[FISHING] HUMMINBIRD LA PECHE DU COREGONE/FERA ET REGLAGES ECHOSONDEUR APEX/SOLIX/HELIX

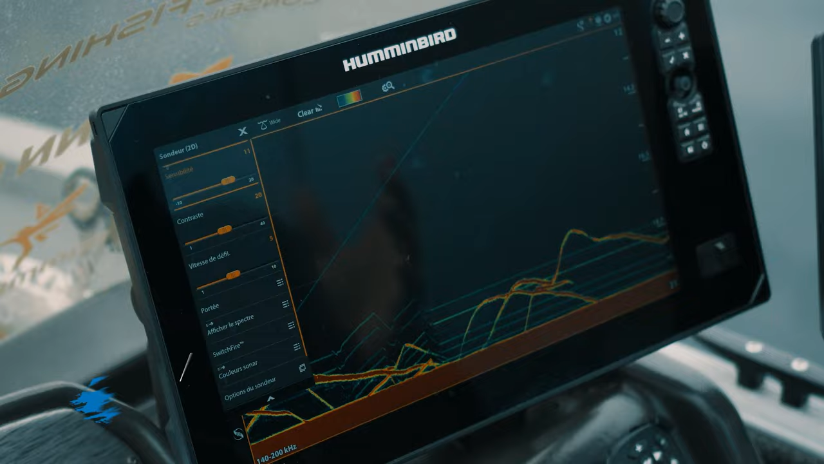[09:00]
Ma troisième astuce, elle concerne le contraste. Une fois que vous avez réglé votre sensibilité à une sensibilité qui vous convient,
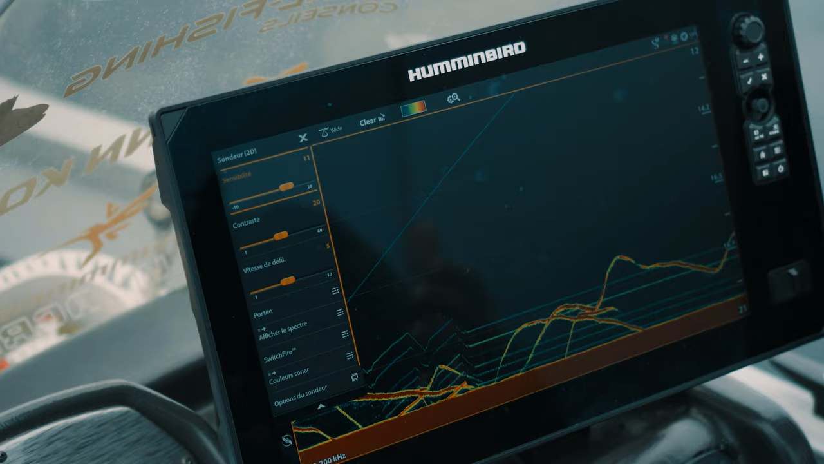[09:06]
qui ne brouille pas trop l'image et qui n'apporte ni trop ni pas assez de détails, vous allez vous diriger sur le contraste.
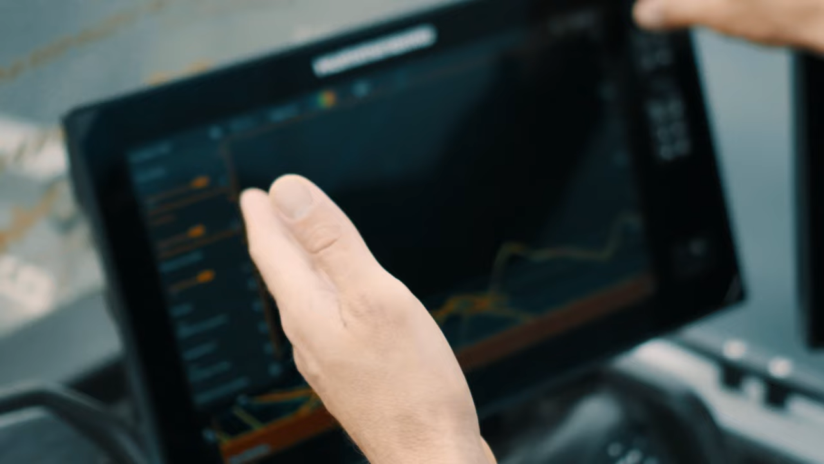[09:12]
De base, par défaut, il est fixé à 20. Si j'augmente mon contraste, je perds ici en image.
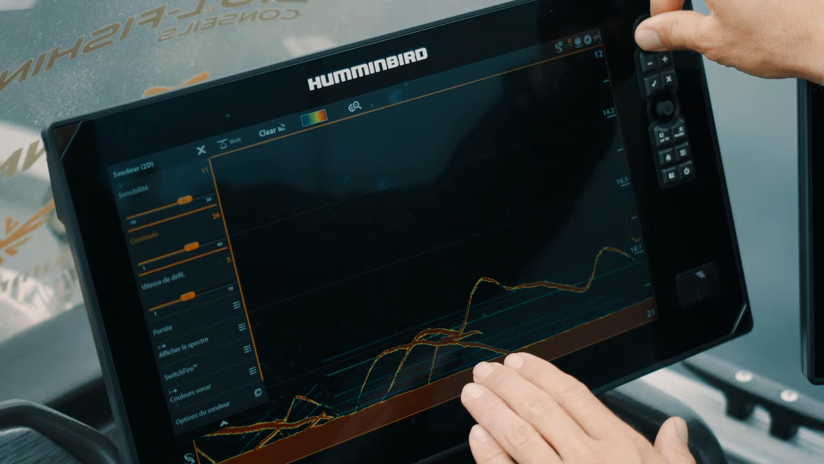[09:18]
Si je le diminue, j'augmente du coup le détail de mon image avec plus de bruit.
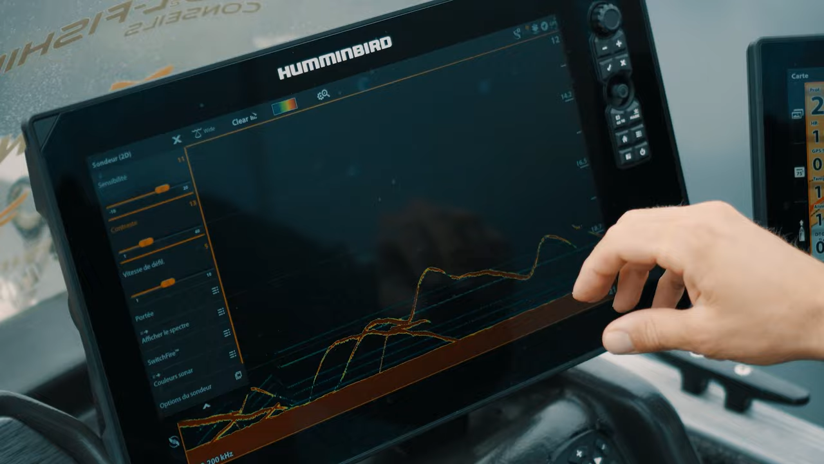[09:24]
Vous voyez que quelques unités vont changer radicalement l'image.
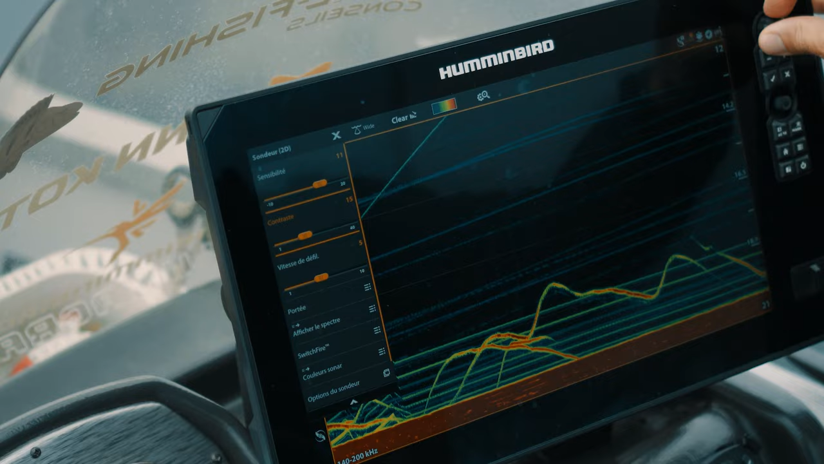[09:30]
À vous de trouver ici, à partir des 20, l'image qui va vous paraître la plus lisible.
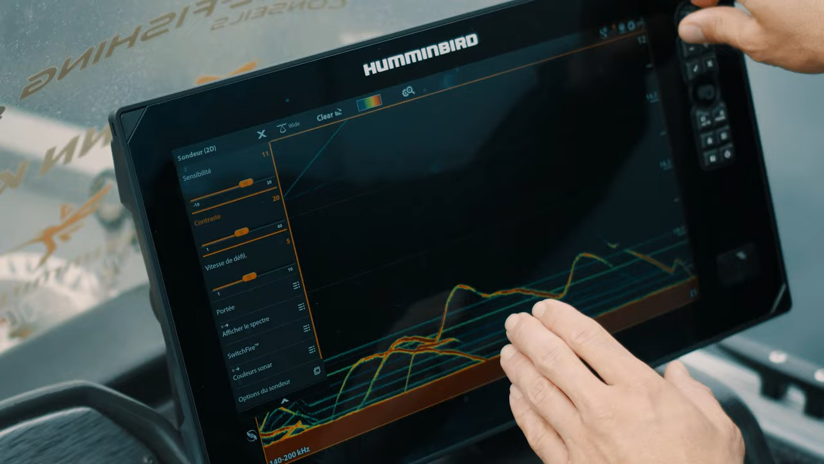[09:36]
Ici, mais peut-être que mes traits de la gambe sont un petit peu trop importants.
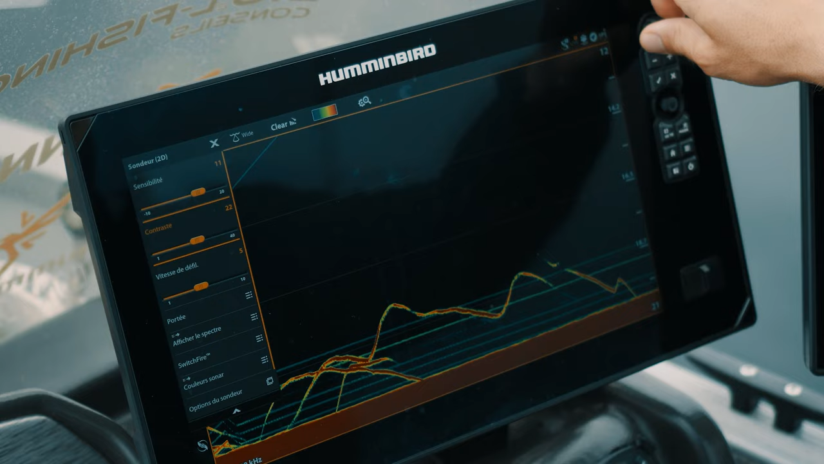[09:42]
Du coup, je vais augmenter un tout petit peu mon contraste pour qu'ils apparaissent en bleu, qu'ils soient toujours visibles, mais peut-être moins prononcés.
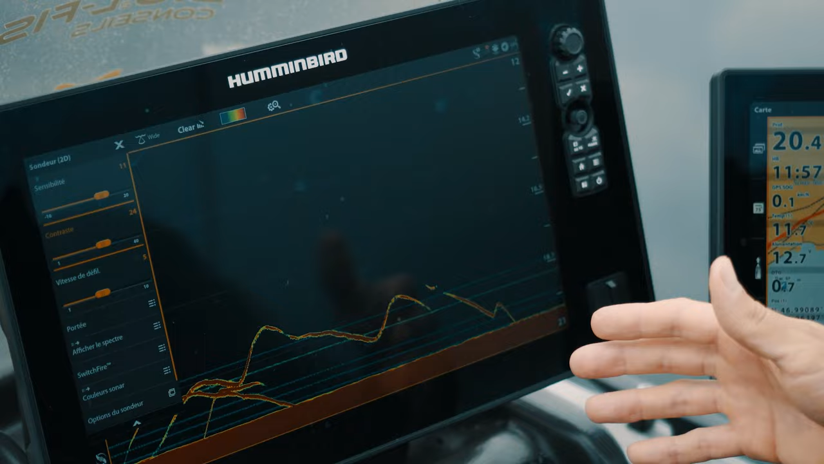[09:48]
Voilà le type de réglage qui permet une lecture aisée et puis en même temps une image qui ne soit pas parasitée
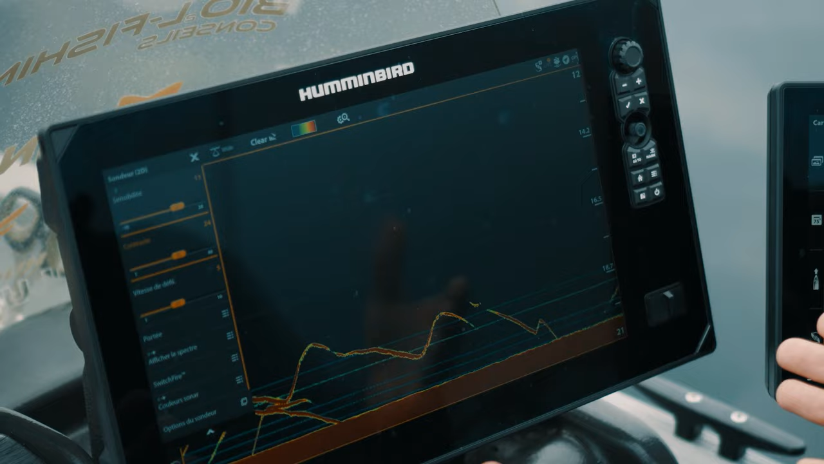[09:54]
par des informations dont on n'aurait pas l'utilité.
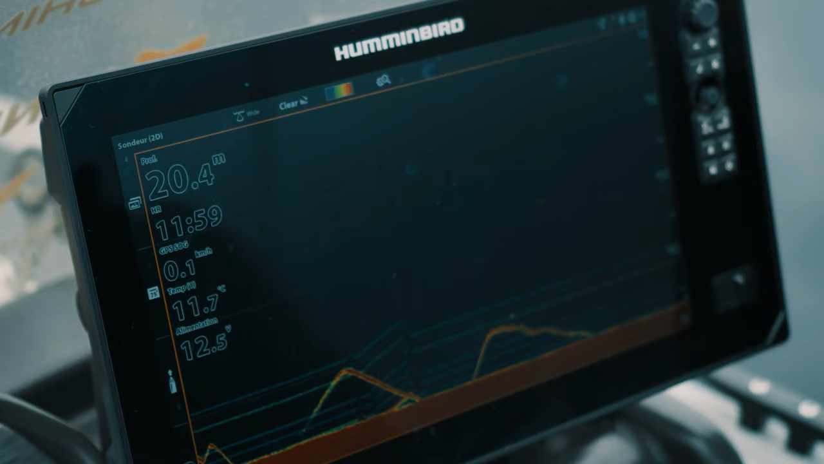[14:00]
On screen: depth 20.4 m, water 11.7°C
Vous avez bien entendu le 2D que l'on vient de régler avec les différentes astuces de hauteur, de sensibilité et de contraste.
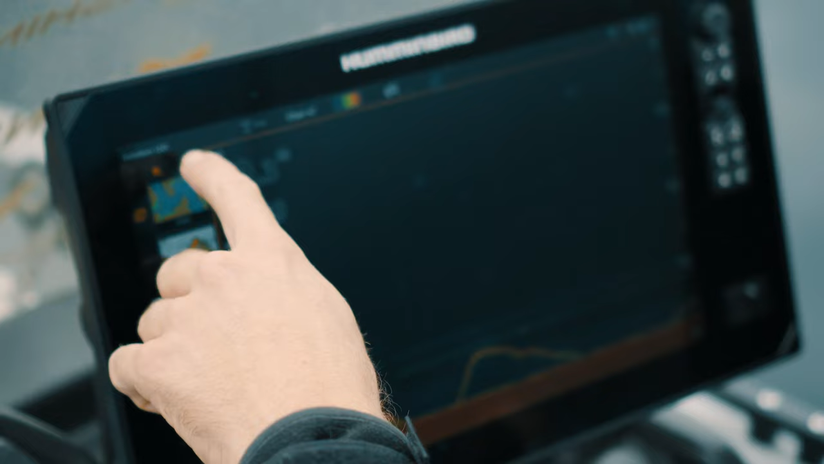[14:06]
Là, on va pouvoir jouer encore sur la technologie Down Imaging qui est comprise sur certaines unités du Hummingbird. Le Down Imaging, il permet un faisceau
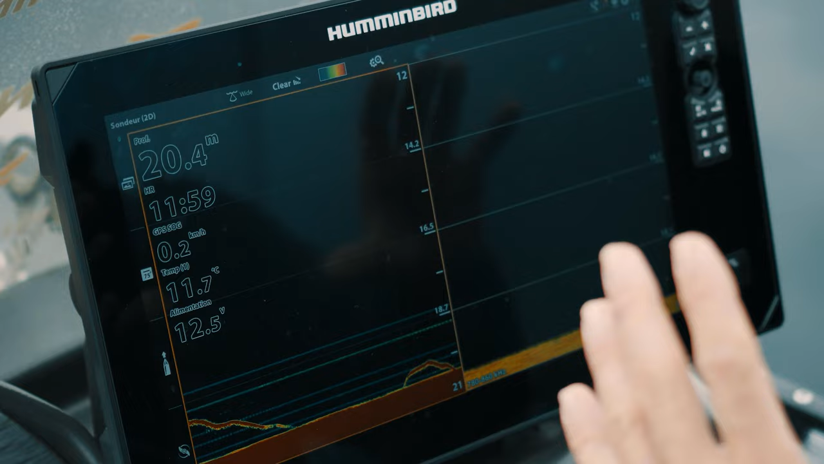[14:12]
On screen: depth 20.4 m, water 11.7°C, speed 0.2 km/h
beaucoup plus étroit et du coup une séparation de cible meilleure qui vous permettra par exemple
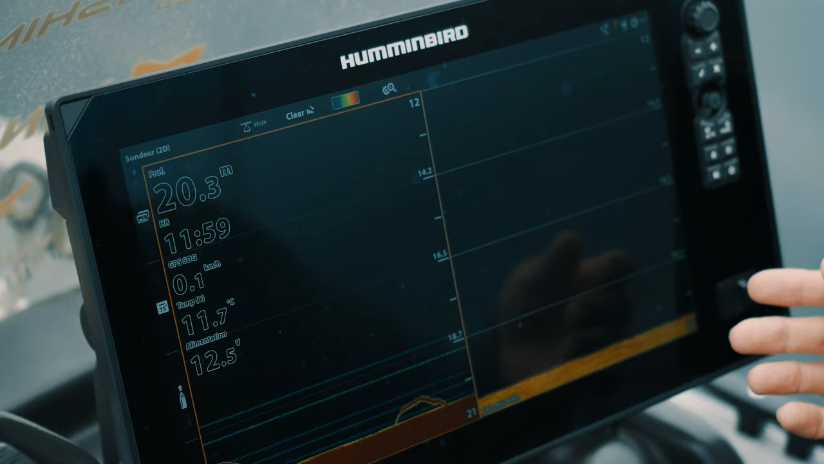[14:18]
On screen: water 11.7°C
de distinguer aisément un poisson qui se tiendrait ras du fond en ayant une séparation entre le poisson et le fond. Ce que vous aurez difficilement du mal à identifier sur le 2D en raison de ce qu'on appelle la zone d'ombre,
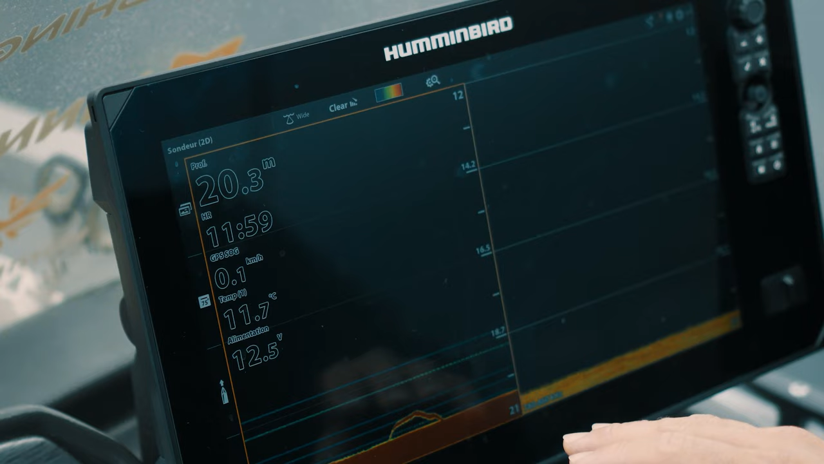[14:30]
On screen: depth 20.3 m, water 11.7°C, speed 0.1 km/h
donc l'écrasement de l'image en deux dimensions, l'écrasement du faisceau conique du 2D en deux dimensions. Donc ici, en travaillant en parallèle, soit sur le même écran,
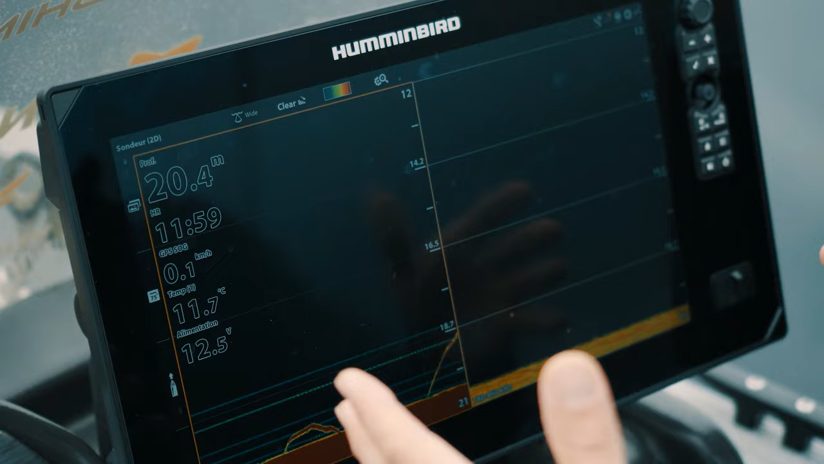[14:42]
On screen: water 11.7°C
soit sur deux écrans séparés, on a une utilisation complète pour repérer les poissons,
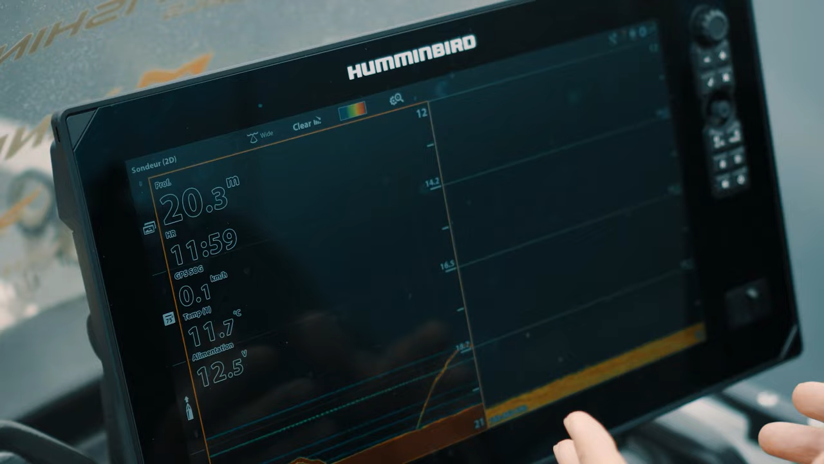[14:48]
On screen: depth 20.3 m, water 11.7°C
non seulement sur une large zone autour du bateau grâce au 2D,
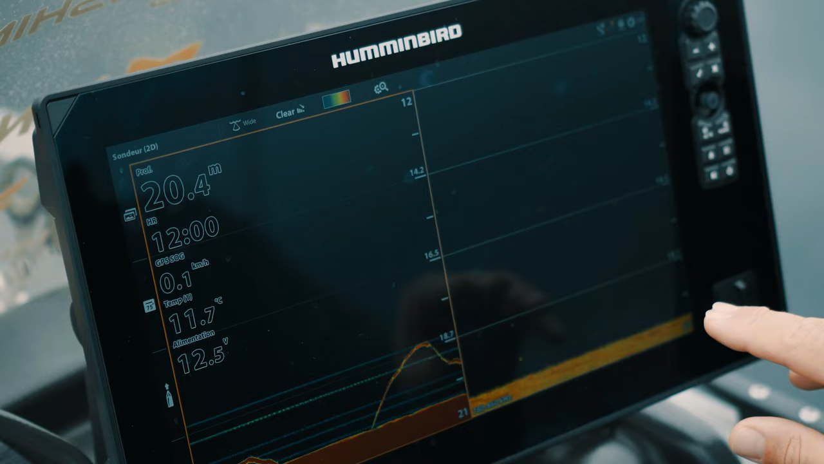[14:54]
On screen: depth 20.4 m, water 11.7°C
mais aussi sur une séparation de cible précise de ce qui se passe sous le bateau.
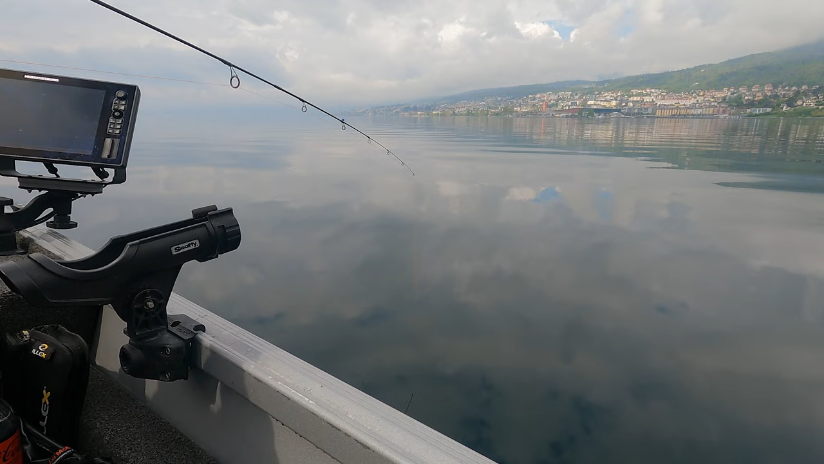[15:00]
Elle a pris.
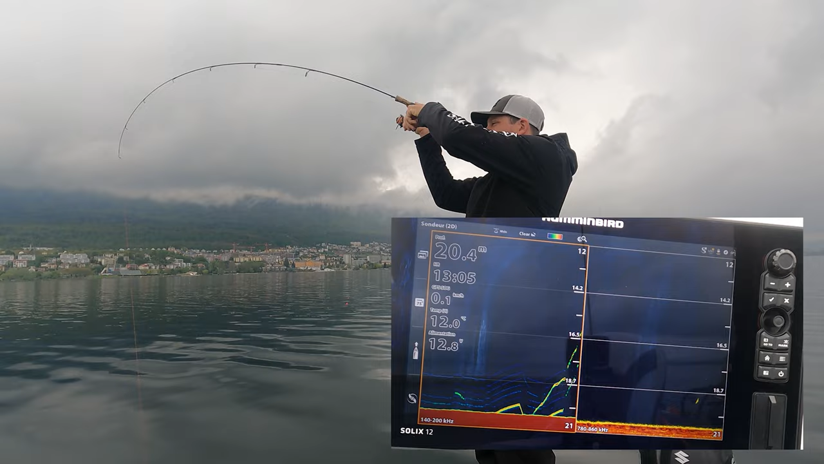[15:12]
Celle-là, elle est montée fort. Elle ne s'est pas posée trop de questions. Une animation aussi assez rapide. Ouais, un beau poisson de nouveau. Super. Hop. Et voilà, une nouvelle belle palée lilac.